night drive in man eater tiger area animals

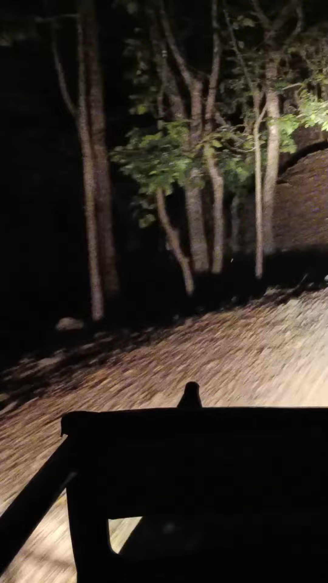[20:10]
है, अभी आपने देखा नील गाय भाग रहा है। एंटीलोप है ना ये, और दुनिया के सबसे बड़े हिरनों में आता है।